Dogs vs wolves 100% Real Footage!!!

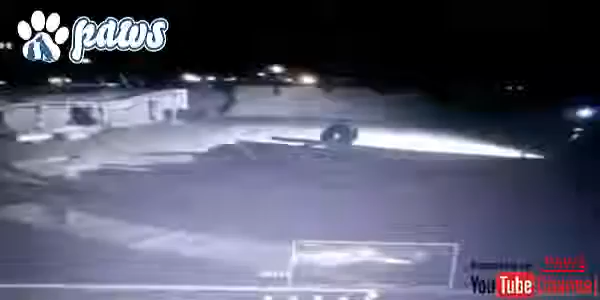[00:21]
the sheep flock but unfortunate for the wolves there were a couple of alibi dogs at guard and they managed to scare off the wolves and protect the sheep flock to be